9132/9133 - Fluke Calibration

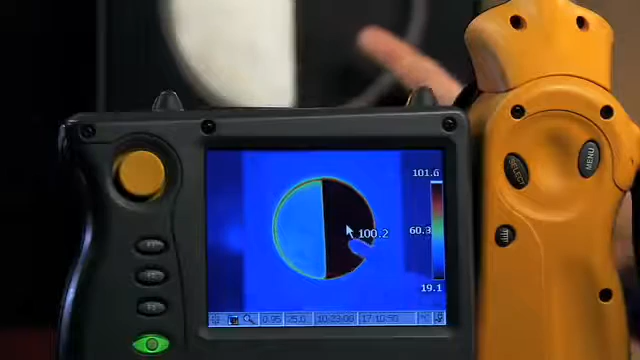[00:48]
The painted metal actually has higher emissivity. This is why the aluminum looks colder, even though it isn't. In fact, a painted surface can vary by up to 2% in emissivity. Well, at 500 degrees C, this means that you can have a 7 degrees C temperature difference on your IR thermometer.